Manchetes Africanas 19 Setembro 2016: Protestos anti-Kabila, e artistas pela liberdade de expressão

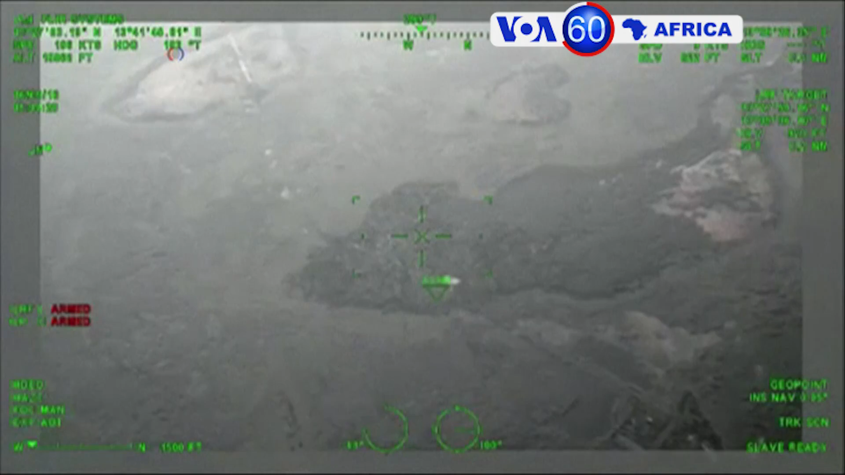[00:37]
Nigéria, Força Aérea divulga imagens de ataques contra suspeitos locais do Boko Haram no estado de Borno.